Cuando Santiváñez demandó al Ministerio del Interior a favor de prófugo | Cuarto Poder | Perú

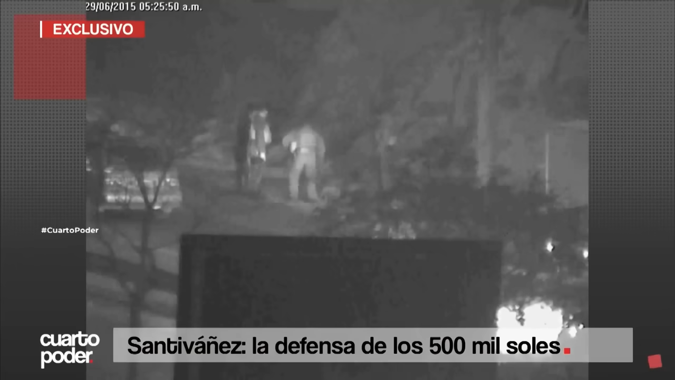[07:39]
Las luces de los autos descubrieron a policías sembrando armas y a un hombre vivo ya reducido y que al día siguiente apareció muerto y con un rifle al lado de su mano.